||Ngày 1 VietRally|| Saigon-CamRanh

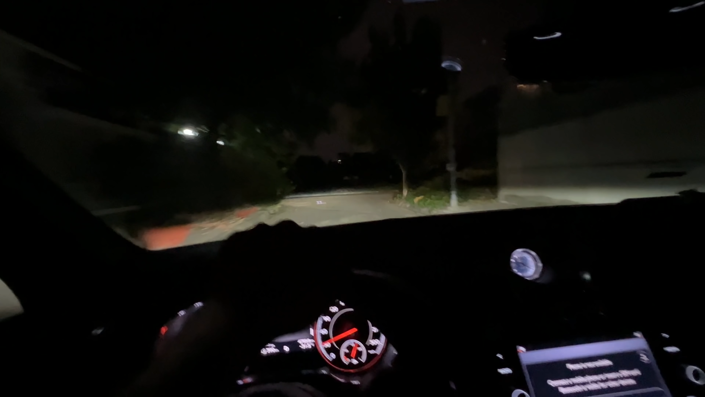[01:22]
Đêm nay mình đi xăng xe. Xăng xe, đêm nay mình đi xăng xe. Bên tay gà chạy đã thiệt. Mình chạy con này nhớ nhớ con Urus. Mỗi tội là con này nó quá êm.
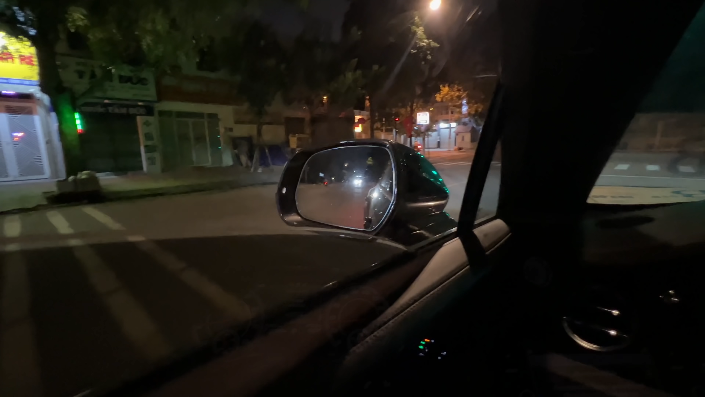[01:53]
Tối đi xăng xe thì con đầu tiên là con gì đây, đèn chớp chớp thấy thấp thấp nè. Là chiếc McLaren Senna. Rồi, chơi thôi.
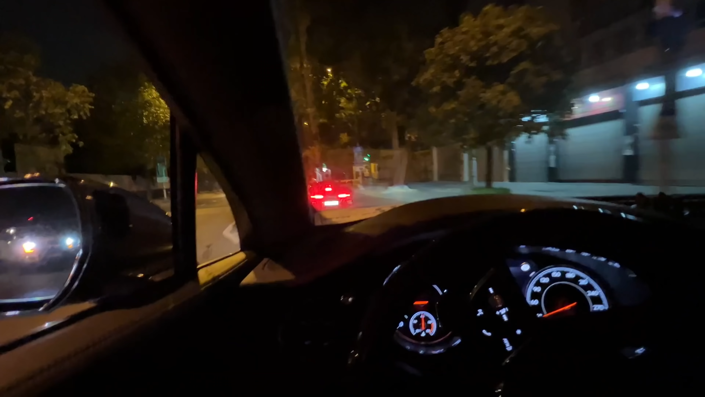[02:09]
Đó, qua quốc lộ 1, quốc xa eo phát.
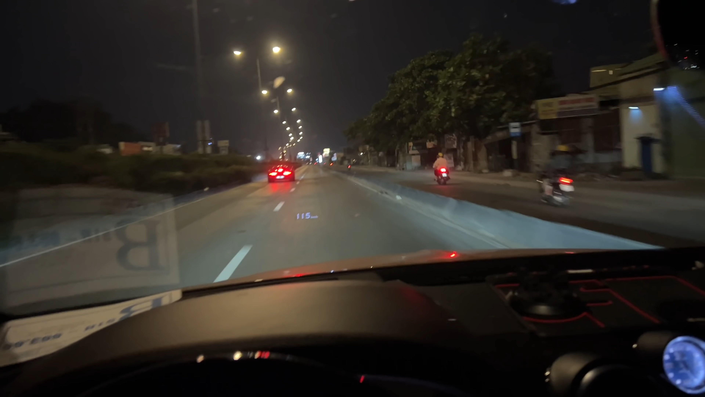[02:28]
Không biết bao nhiêu luôn, không quay luôn. Đi đường này nếu mà không có xe tải chạy đã thiệt chứ. Nhưng mà mỗi tội là hơi gồ ghề tí. Xăng xe mà, có chiếc này đi rượt là hết ý luôn.
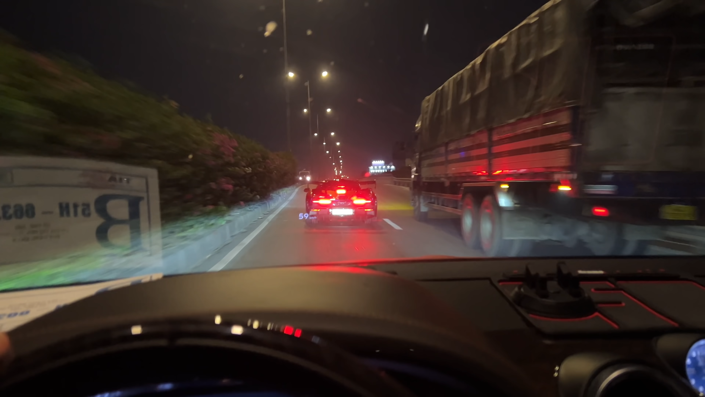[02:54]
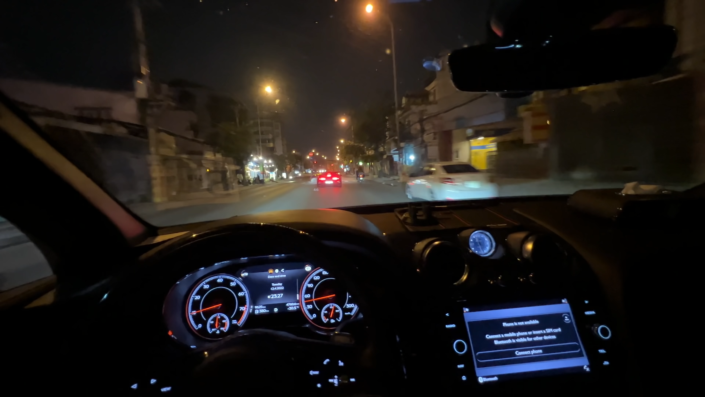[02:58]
Để nghe mà trải nghiệm mấy xe này thì mình thời cái lúc mà đang vắng nè, đường vắng thì mình mới nghe được cái tiếng bô của nó. Đầu đó luôn. Đó, mình xăng xe mà mình chơi tới luôn chiều.
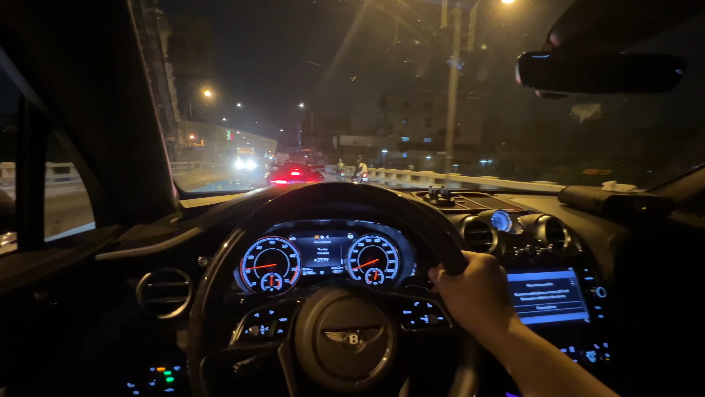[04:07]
Bằng lái của Bentayga nha. Ban đêm này nhìn cũng đã lắm. Chiếc này thì thuộc dạng luxury, sport luxury.
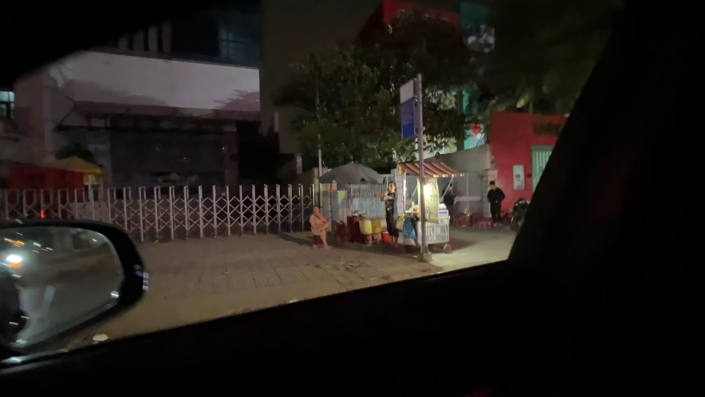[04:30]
Cúc lộn đi. Bắp xào đi.
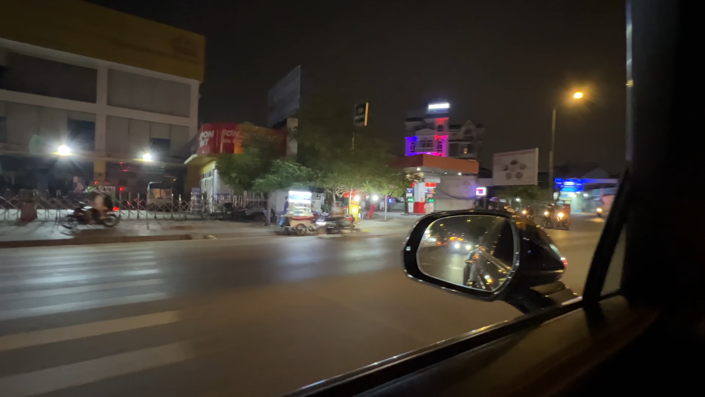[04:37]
Hột gà nướng đi, hột vịt lộn, cá viên chiên đi.
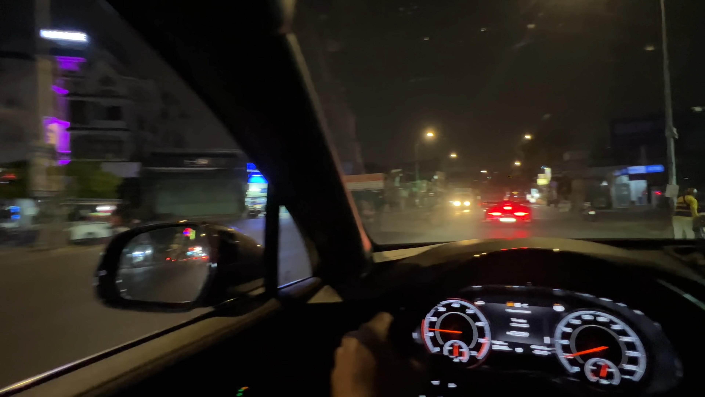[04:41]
Ban đêm mấy cái quầy bán những cái đồ mà nhỏ nhỏ vậy nhìn sướng thiệt. Bún bò gốc Huế. Long có một cái nữa là về đây mà mỗi lần quay kiến xuống hoặc là đi xe Honda đó là bị xoăn mũi liền. Cho nên là mình cũng rất là muốn quay kiến xuống nhưng mà cũng hạn chế vì
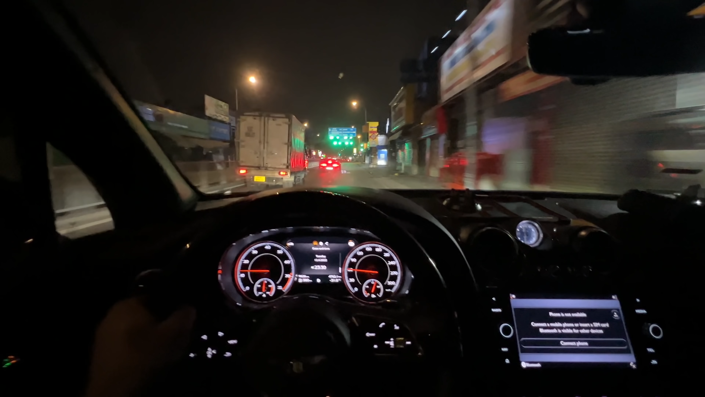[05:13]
không có quen thời tiết á, xong mà kèm thêm cái bụi đường nữa là dễ bị lắm, 10 lần như 10 luôn. Nhưng mà lần này mình cứ hạn chế thì mình đỡ hơn tí. Đêm xuống Sài Gòn nè, càng vô xuống xuống chỗ trung tâm thì càng đông đúc. Mấy anh em chọn cái thời điểm này là để bớt
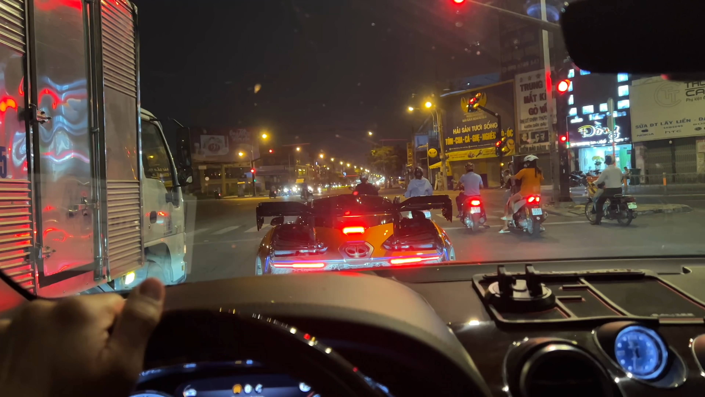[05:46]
cái sự mà kẹt xe với lại bon chen trong cái làn nhiều xe cộ nha. Cho nên là mình đi chắc tới tối này đi vòng vòng chơi là lý tưởng.
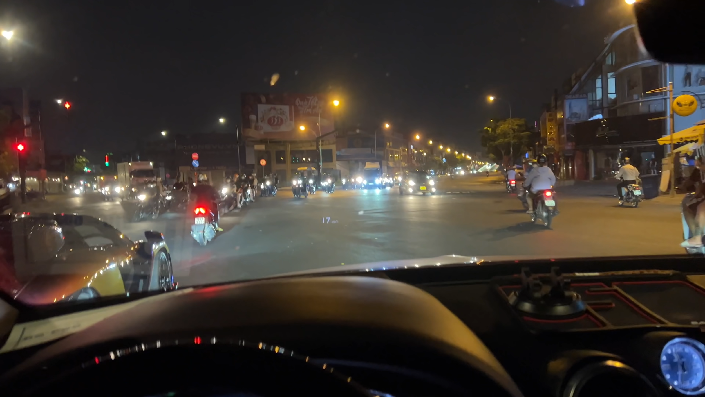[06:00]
Rồi mất hút. Để mà bỏ con Bentayga thì cũng không có dễ dàng đâu. Chiếc này mạnh cực kỳ. Bữa đi chiếc này đi Bảo Lộc lần rồi, đạp là lên, không thua gì mấy chiếc siêu xe đâu.
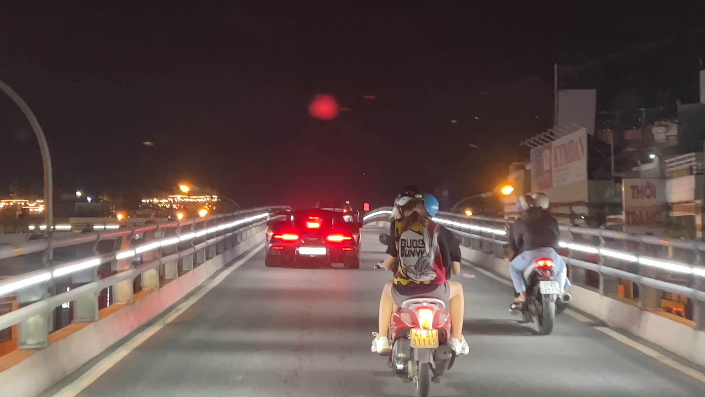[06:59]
Có được đèn nữa, gắn thêm mấy cái đèn led bên hông đẹp liền hả? Sáng đường liền. Nhưng mà phải nói con mắt nó đen này nhìn cái dáng nó bên ngoài,
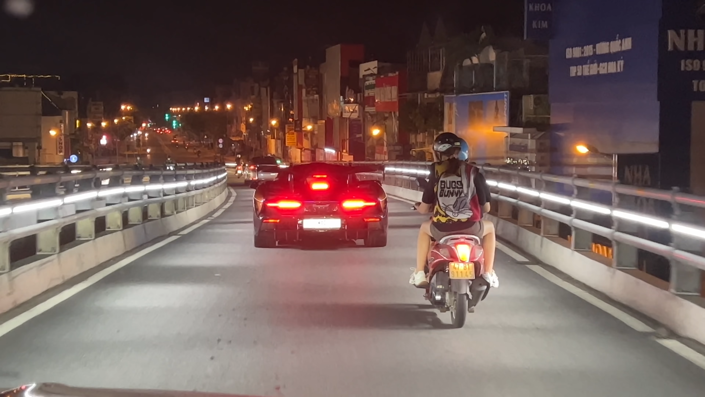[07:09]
màu sắc của nó nhìn thích thật. Hiếm có xe nào mà nhìn một cái kiểu hầm hố mà nó đẹp, hầm hố kiểu thanh thoát đẹp.
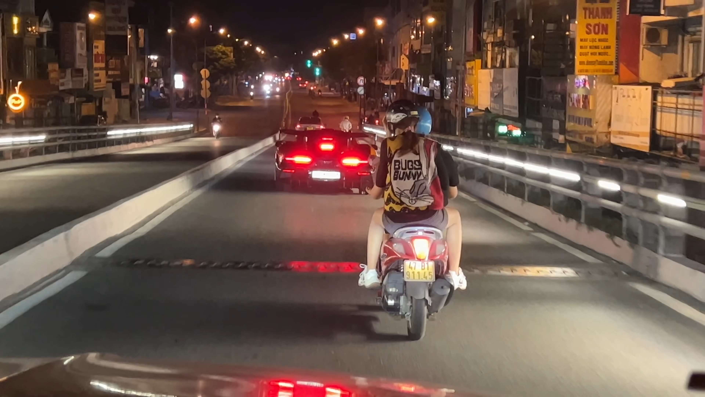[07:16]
Chạy sau lưng nhìn tướng đã thiệt chứ. Có cái đuôi đẹp, đuôi gió đẹp. Ban ngày nhìn nó đổi màu đẹp đấy, như những lúc chiều tà xuống này nhỉ.